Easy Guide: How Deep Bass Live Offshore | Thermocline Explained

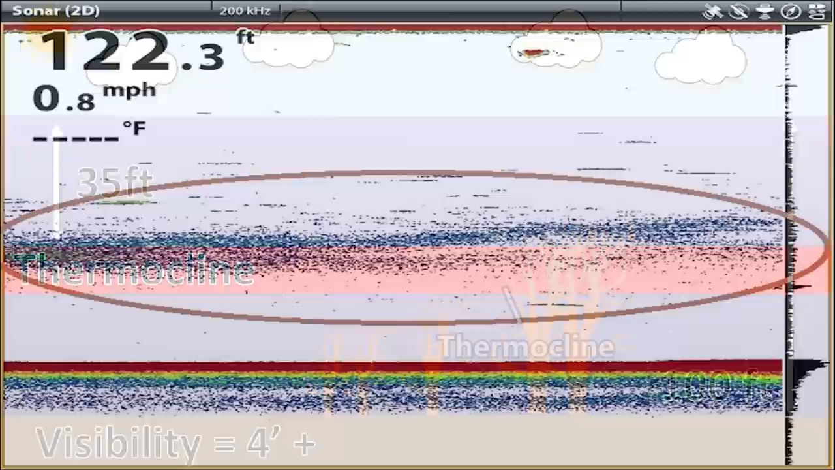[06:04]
On screen: depth 122.3 ft, speed 0.8 mph
here are some images from hummingbird.com of what the thermocline looks like
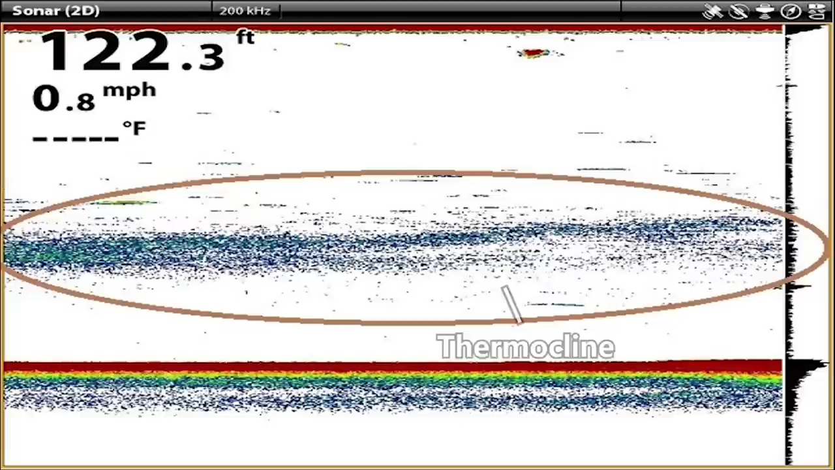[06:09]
On screen: depth 122.3 ft, speed 0.8 mph
on a hummingbird unit and basically you'll see that there is a lot of clutter on the screen and circled is a thick band of these dots and then the dots are thinner on the top and bottom and this is your thermocline and so using electronics you can actually visibly see the thermocline and determine the top and the bottom of the thermocline and so in this image you know that the bass are never going to get deeper than this level and you get this image to show
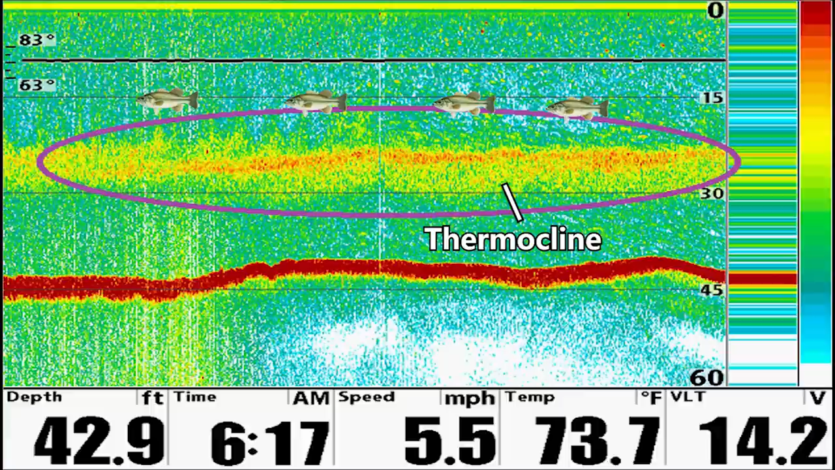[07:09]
On screen: depth 42.9 ft, water 73.7°F, speed 5.5 mph
other clutter on the screen and as long as you're graphing in deep enough water you'll be able to find that thermocline if you're graphing in like 20 feet of water and the thermoclines in 35 feet you obviously won't see it and